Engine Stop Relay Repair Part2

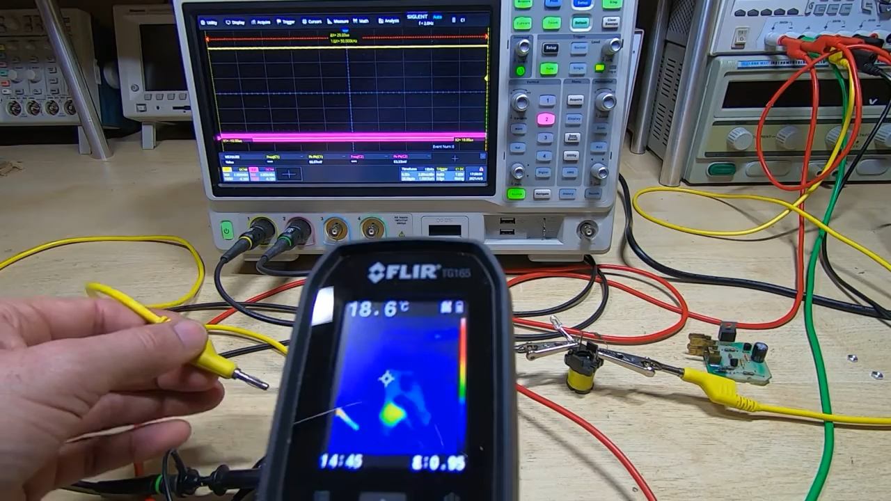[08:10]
On screen: spot 18.6°C
and I'll turn this on you
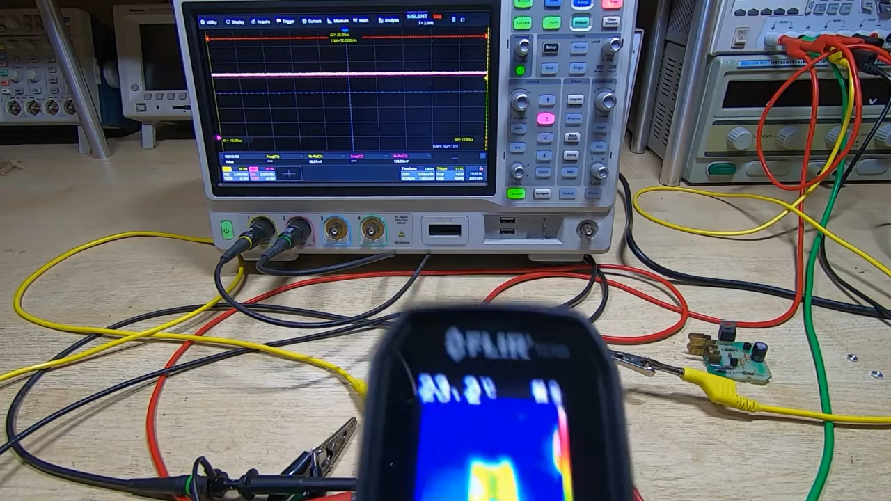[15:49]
hopefully you can see that it's a 25 degrees
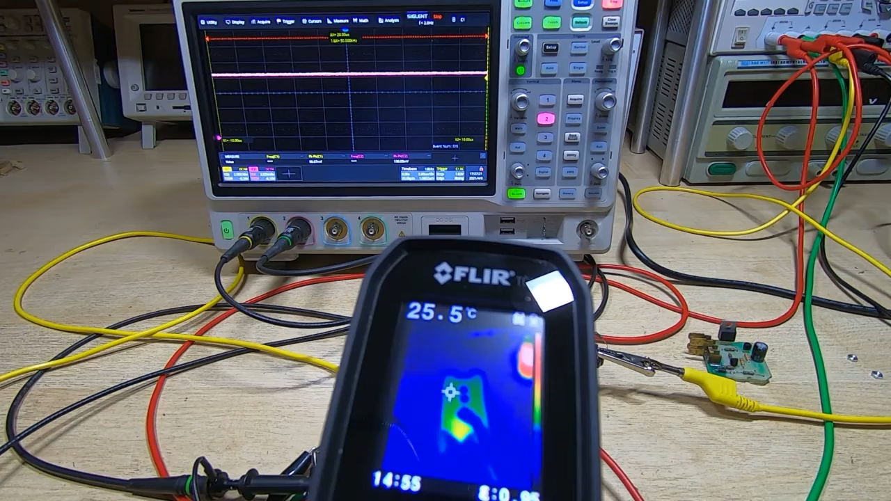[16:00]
On screen: spot 25.5°C
and it's it's not really warming up it's it's doing what we'd expect it to actually cooling down slightly if anything